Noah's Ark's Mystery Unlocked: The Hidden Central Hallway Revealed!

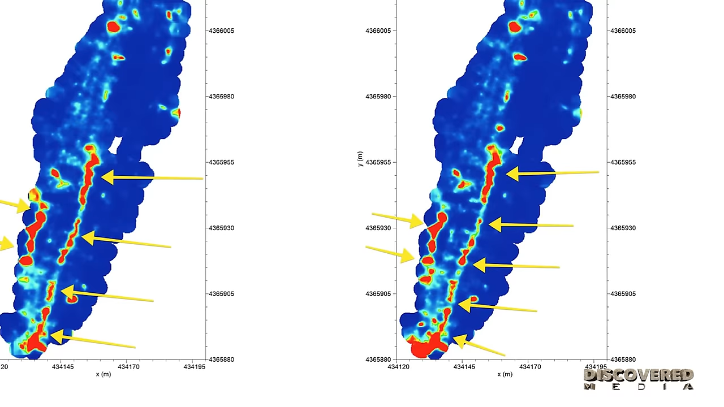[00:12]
But this one that's down the middle, she said, it's pretty well preserved. And it goes down to the middle of the ship where there's a big rock, but this is below where that rock is.
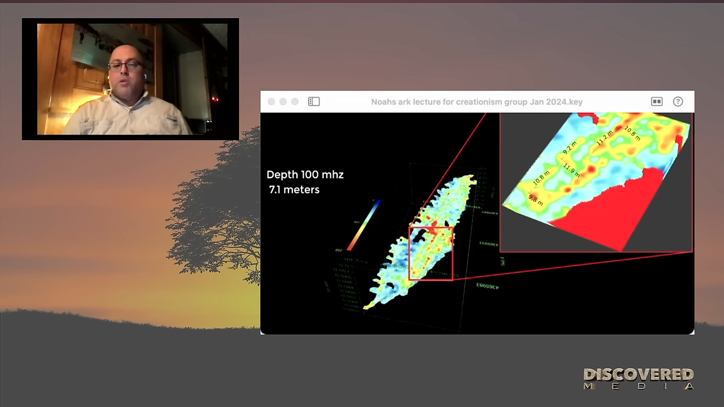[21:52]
But when he saw the data, he said there were some really interesting angular structures below the ground, specifically at this location, about 20-some feet below, seven meters. This is the lower western end of the boat formation. He was seeing these angular structures that he said is suggestive of something man-made, and that if he was to do an excavation, he would excavate right there. Now, this data, they showed some of it on the Science Channel. Now, what's really interesting was most of the people, I think they had four guys from that, or four people from that production company there. And they basically said they were agnostic or atheist.
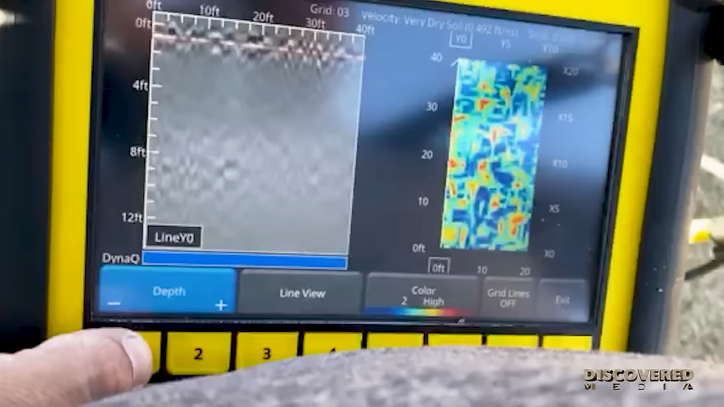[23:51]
See where these red lines are?
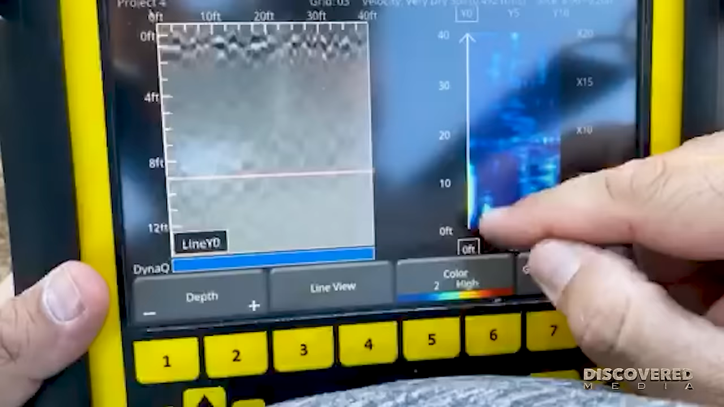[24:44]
That also could be from the one, let's see, that would be, that's the very, so that's that line right there.
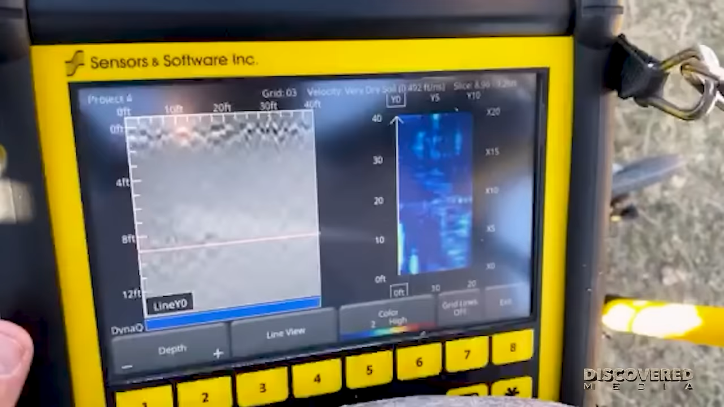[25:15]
eight feet of, yeah, that, I can't rule that out.
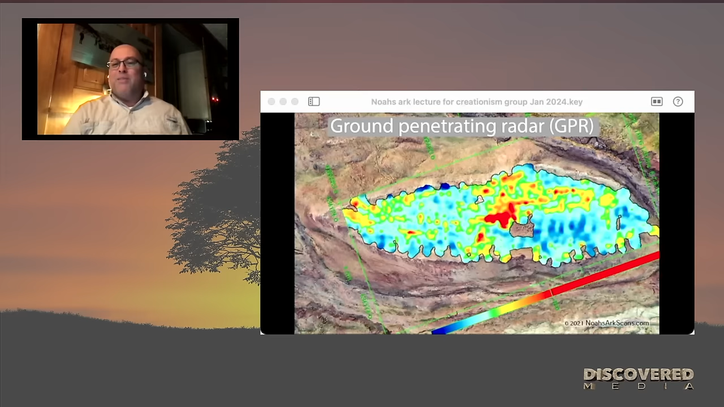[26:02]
And so, um, anyways, it was exciting to see something like that happen, um, as this is going on as we're collecting this data. Now, uh, here again is where that, those angular structures are.
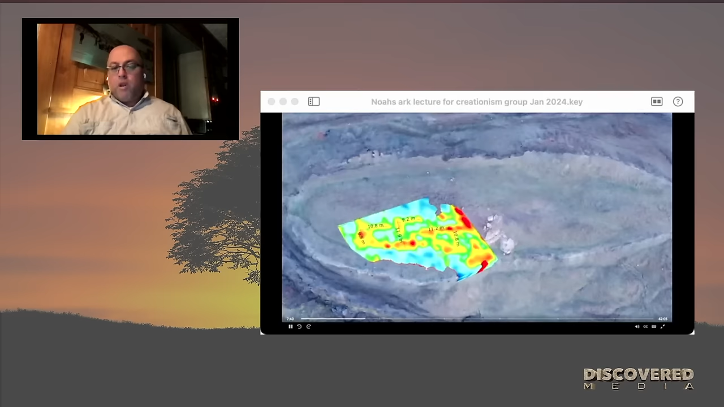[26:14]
I overlaid this graphic on the boat formation there.
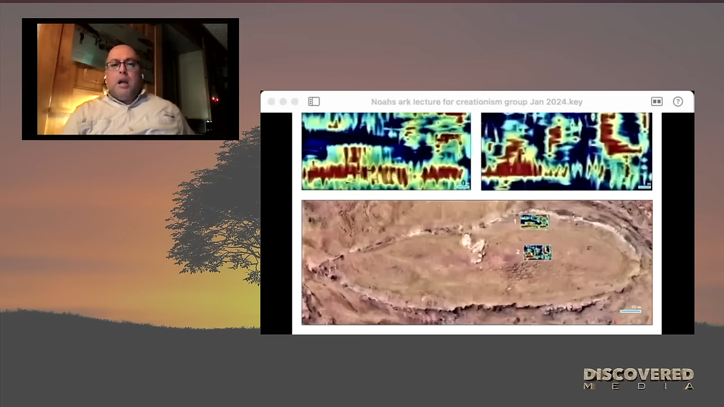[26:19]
Um, and then here are, this is actually some of the areas where we were seeing some of the parallel lines, um,